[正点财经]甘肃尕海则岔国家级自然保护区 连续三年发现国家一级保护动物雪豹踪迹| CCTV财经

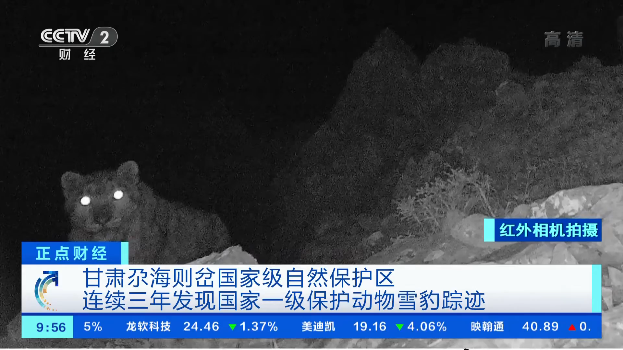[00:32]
这是我们2018年第一次监测雪豹， 嗯， 这是一个成年豹， 对，背影。